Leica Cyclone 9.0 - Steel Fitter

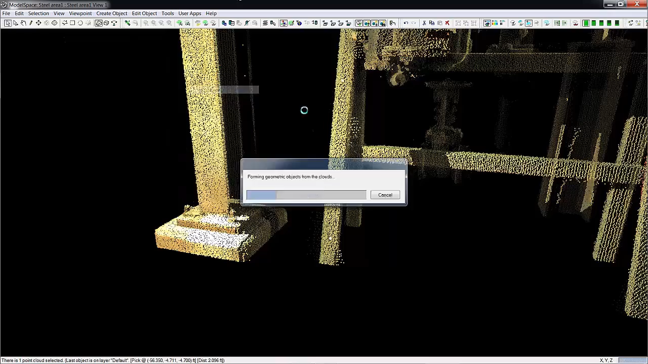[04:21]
And it's going to grow. And you can see the bounding box that gets put to show
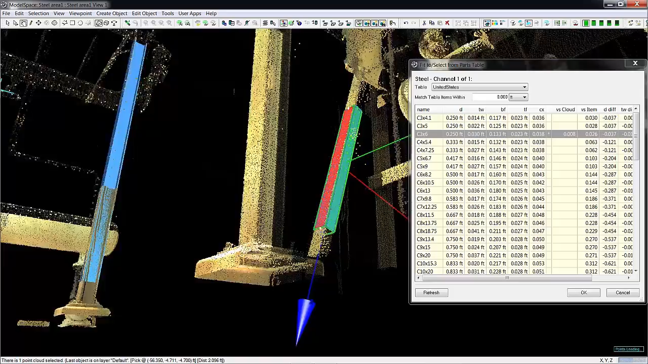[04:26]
you the steel shape there and what way it's going to be orientated.
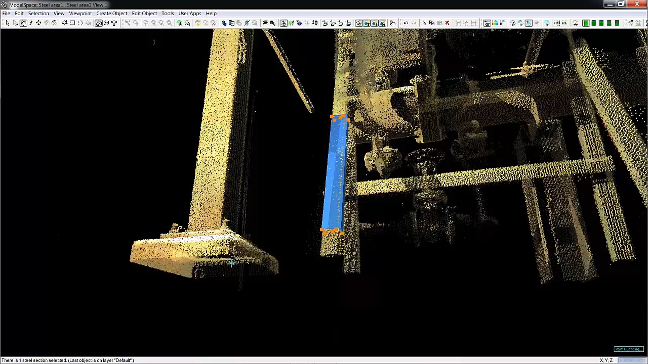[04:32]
As with all the shapes here, you can simply stretch to fit.
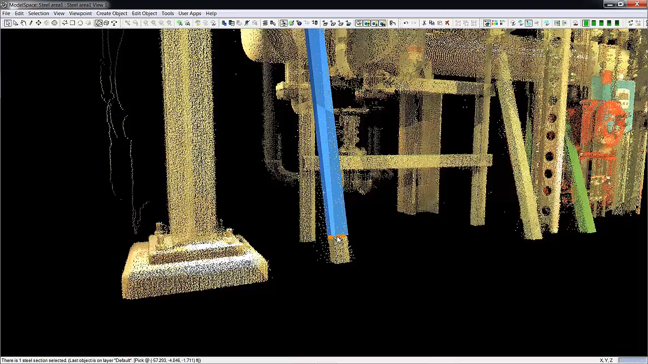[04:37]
There you go.
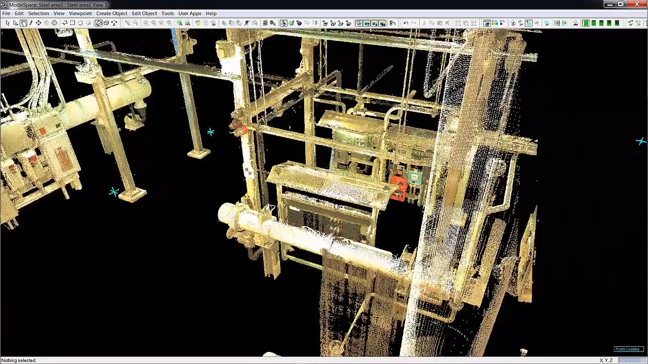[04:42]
The new steel section fitter in Cyclone 9.0 fits the following angles, channels, T's and rectangular tubes and wide flanges.